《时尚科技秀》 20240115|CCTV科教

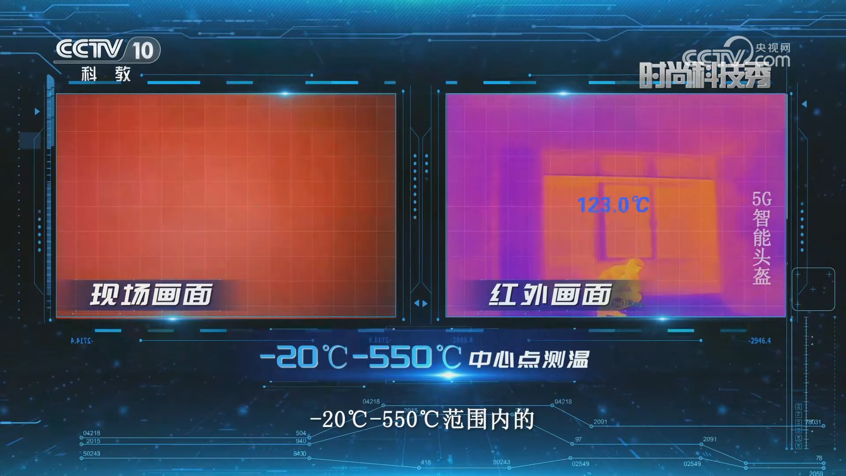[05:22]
On screen: spot 123.0°C
摄氏度至550摄氏度范围内的中心点测温便于在行动过程